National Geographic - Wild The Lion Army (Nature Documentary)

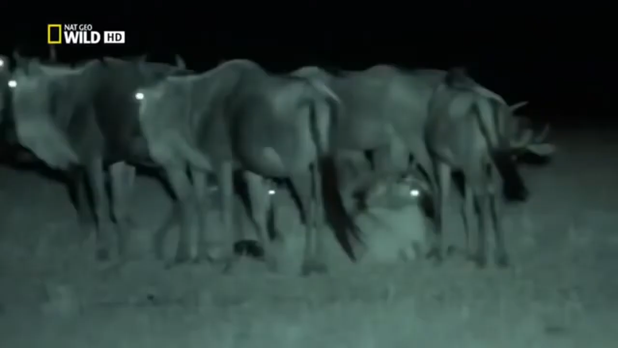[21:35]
The wildebeest are nervous. They can't see far in this gloom.
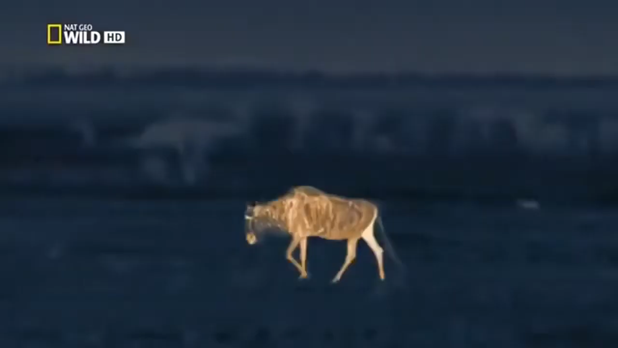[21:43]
The lion's lower viewpoint gives them a crucial advantage.
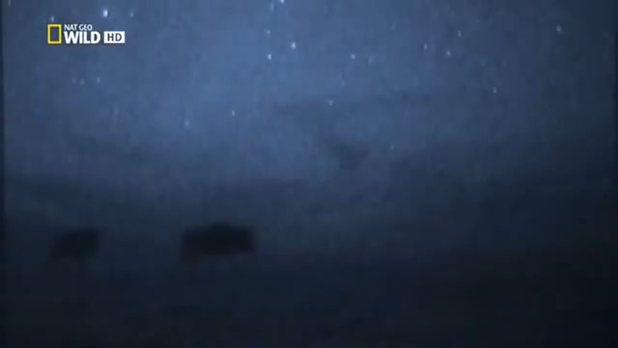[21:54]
In starlight, they can see the wildebeest silhouetted against the sky.
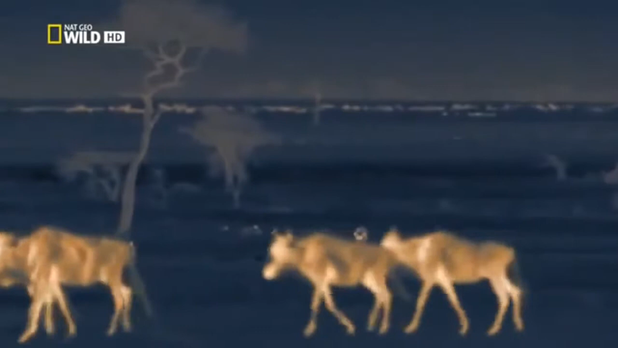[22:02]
One of the girl cubs can't resist making a move. Her brother joins her.
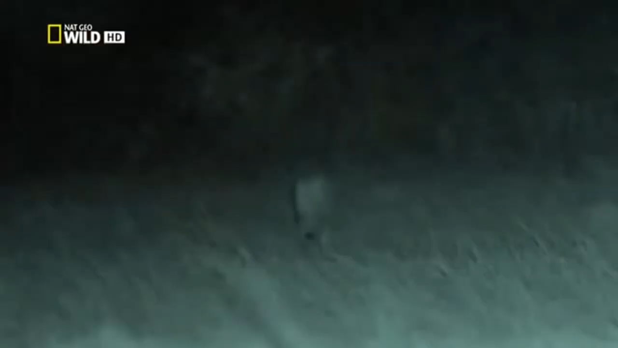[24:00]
As soon as she catches their smell, she turns towards them, into the wind. The starlight camera can just make the herd out. She can't see them yet. They still can't see her.
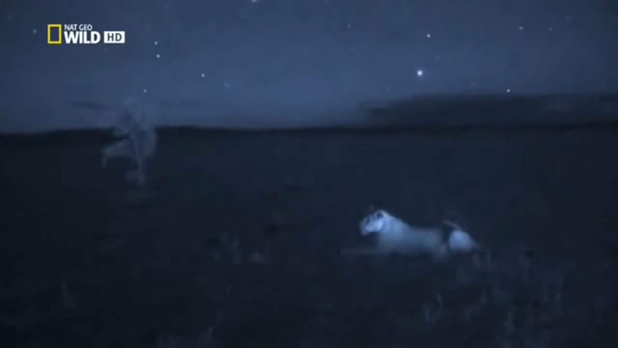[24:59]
We can only see her with the aid of infrared light. Or with the thermal camera.
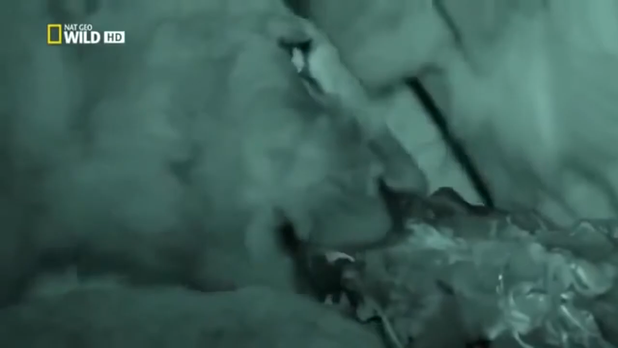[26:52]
These youngsters are beginning to know their prey,
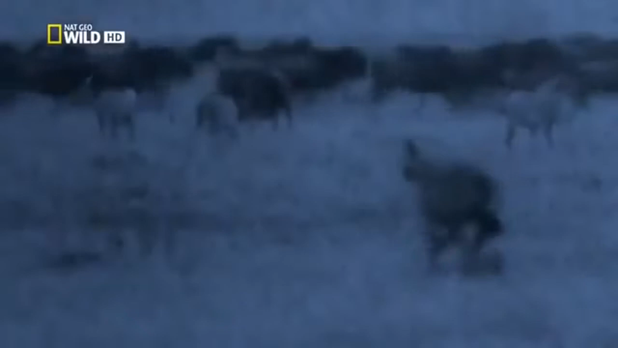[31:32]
One of the mothers sees a chance to give the cubs some crucial experience. The wildebeest is too tired to flee.
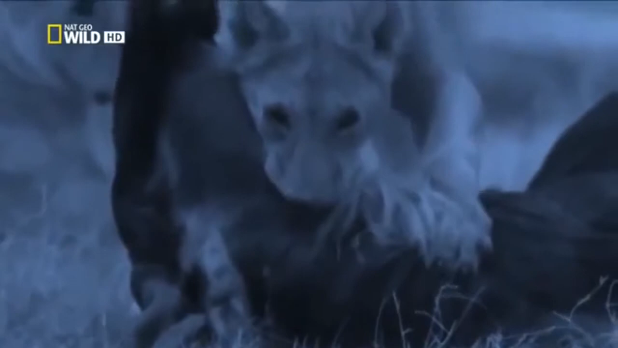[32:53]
The bright, moonlit nights are soon over.
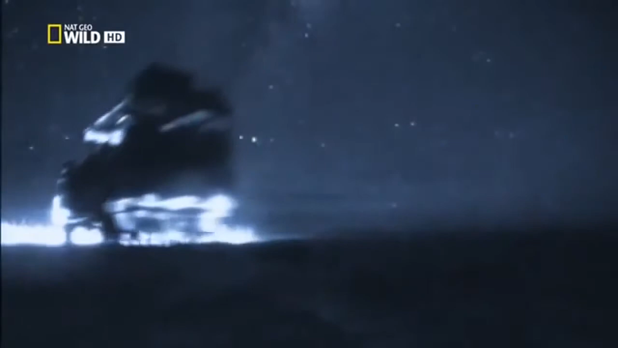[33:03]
Pitch black darkness returns. Can you see where we are, Tom? Most lion activity happens at night, not just hunting.
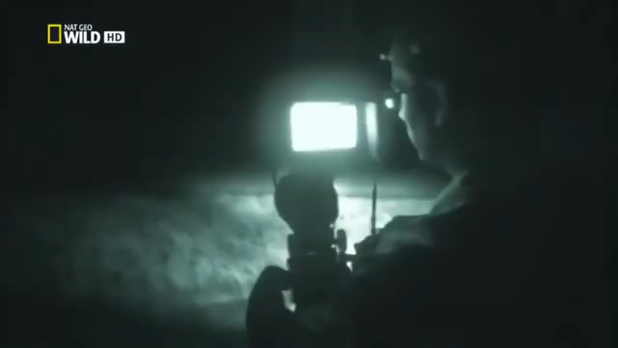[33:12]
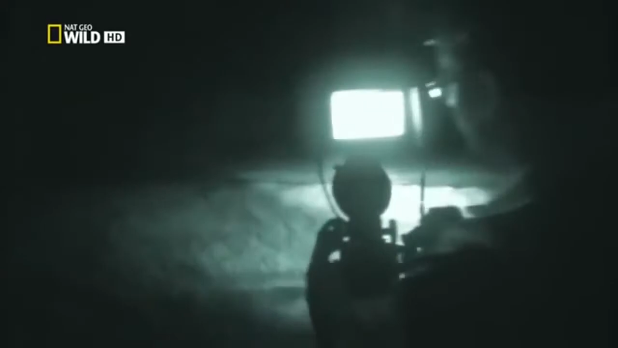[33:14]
The starlight and thermal cameras allow us to capture a pivotal moment in these youngsters' lives, their transition to adulthood. New, helpless cubs are on the scene, and family priorities are changing. The hooligans are in for a real shock. Tonight, the lack of moon encourages the foolish youths to pick on a group of large male buffalo, normally a no-no.
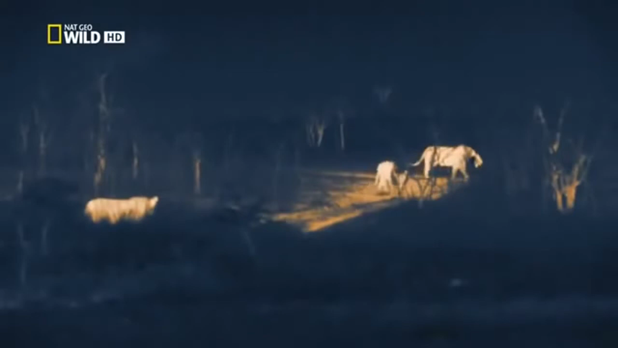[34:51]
The two dads make it clear the youngsters are no longer welcome. Mm-hmm.
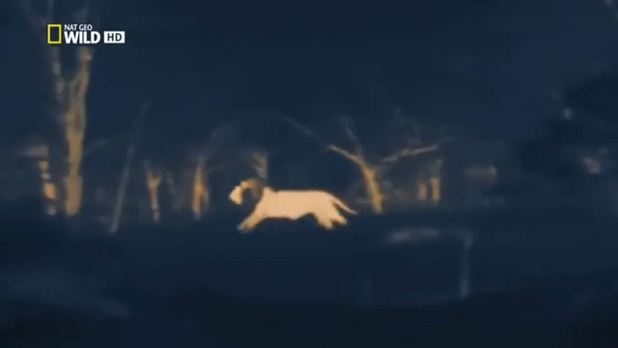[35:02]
lightweights are not going to argue with 250 kilos of teeth and muscle.
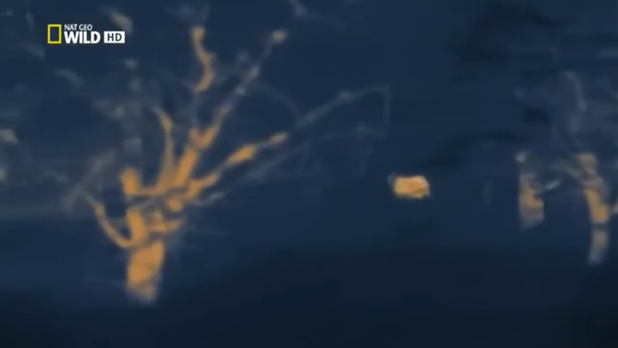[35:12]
The hooligans' time in this pride is over, and the toughest days of their lives begin.
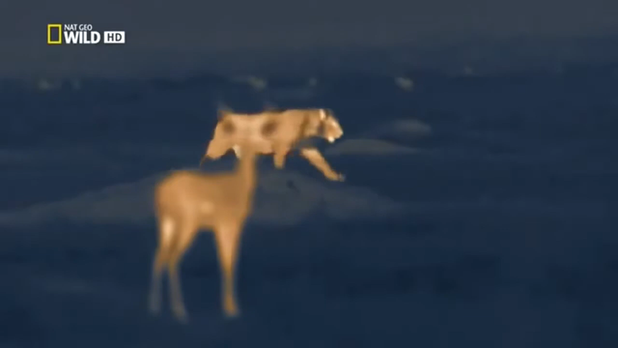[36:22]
Pride's experienced lionesses normally lead the hunt.
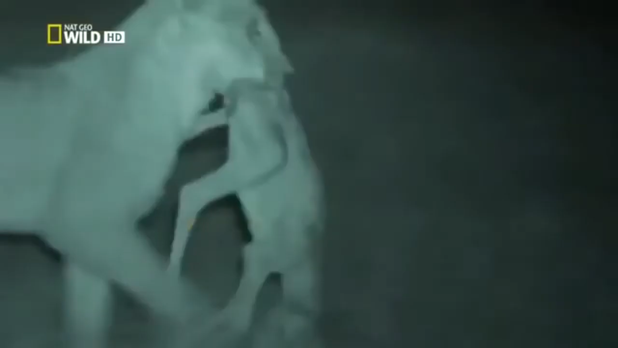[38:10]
This is a kill she can claim entirely as her own.
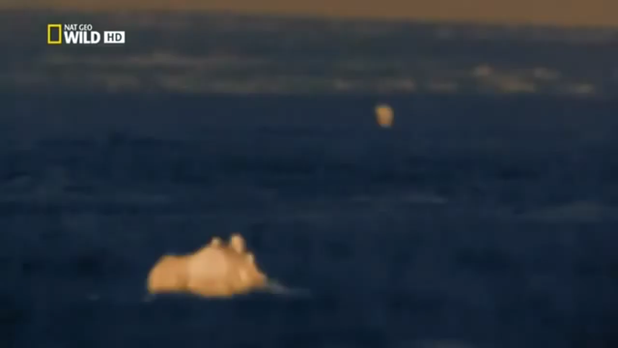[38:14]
She's passed her first test as an adult.
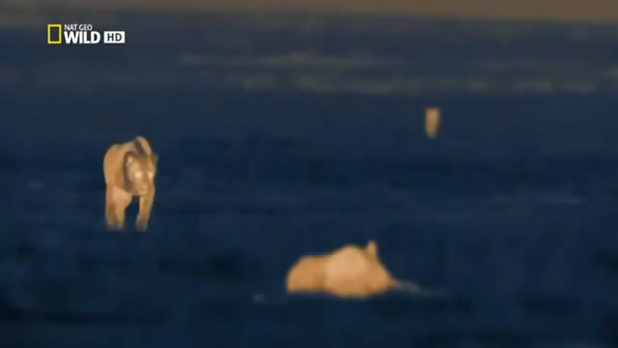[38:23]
But the meat won't be enough to feed the whole gang. At first, her brothers let her savor the kill.
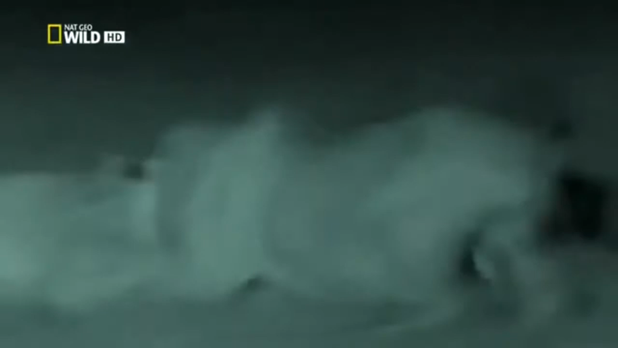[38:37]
Then hunger gets the better of them.
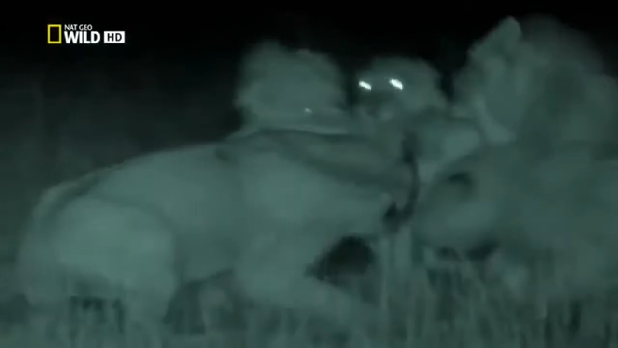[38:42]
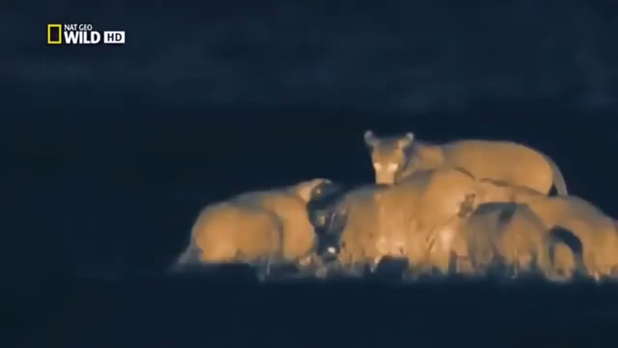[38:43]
In a way, they are passing their first test, taking what they need by force.
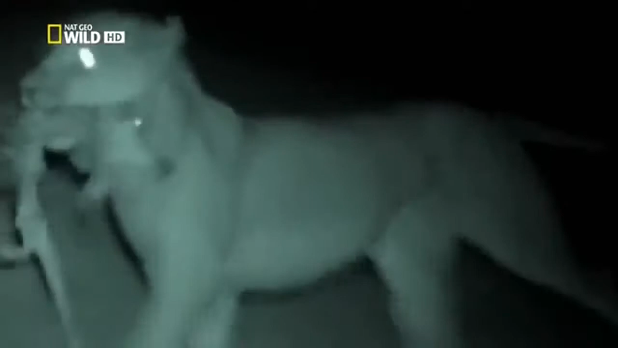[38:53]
The huntress is left with nothing. For her and her sisters to survive, they need to get away from their greedy brothers.